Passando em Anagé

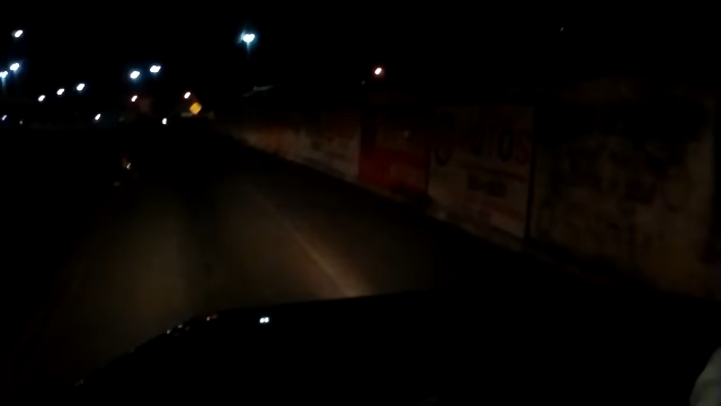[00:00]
Bem, pessoal, aqui é a Nagé, né? É de noite já.